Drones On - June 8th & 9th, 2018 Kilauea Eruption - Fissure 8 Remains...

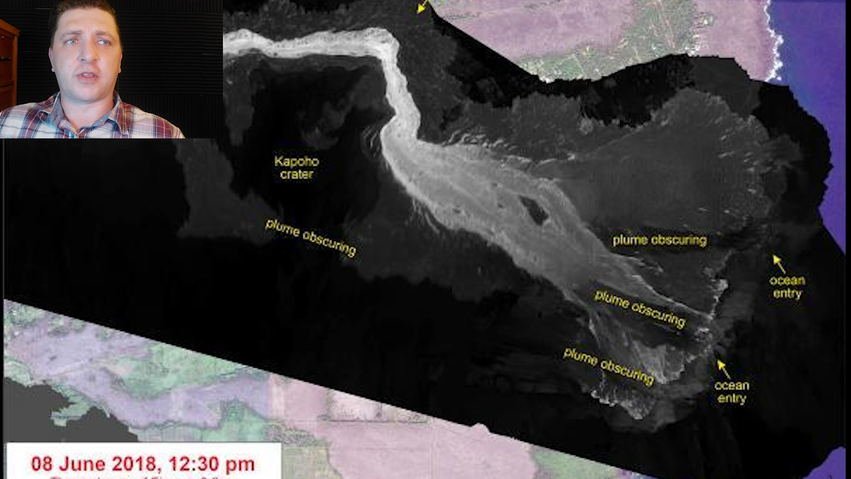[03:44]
June 8th ends with a look at the thermal map produced by USGS, this time focusing just on the ocean entry in Kapoho. And it shows some of the expansion to the south.